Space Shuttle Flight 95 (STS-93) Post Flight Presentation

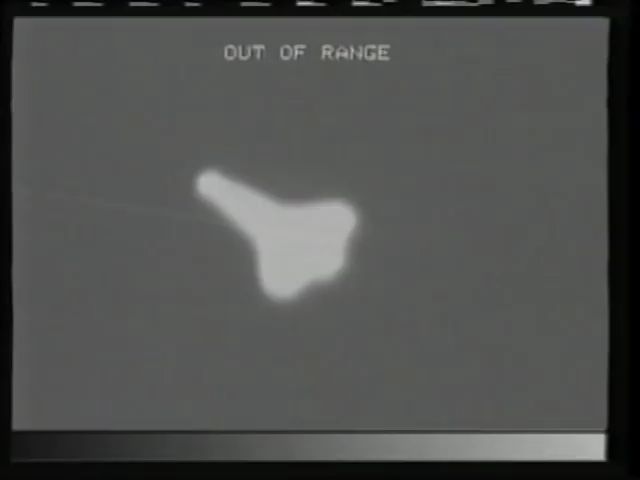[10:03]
The long-range tracking cameras at Kennedy Space Center in Florida picked us up. This is our heat signature on an infrared camera.
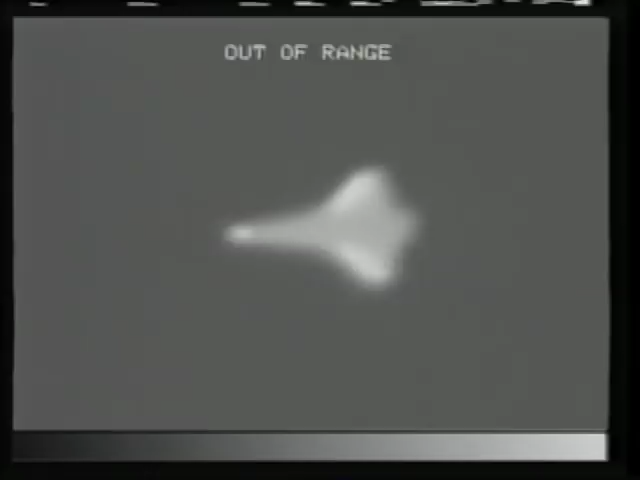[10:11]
You can see how the nose and the wings, uh, are very hot. We heat up to over 2,000 degrees Fahrenheit, and in this shot we're making a right turn to land to the north.